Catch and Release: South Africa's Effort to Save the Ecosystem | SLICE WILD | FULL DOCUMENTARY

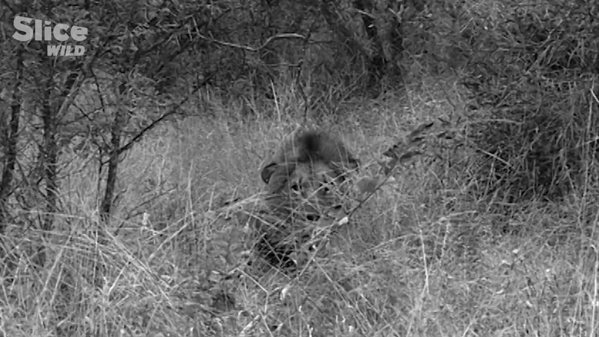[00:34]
And the grass is also a bit too thick to make it comfortable for the predators. We start there tomorrow.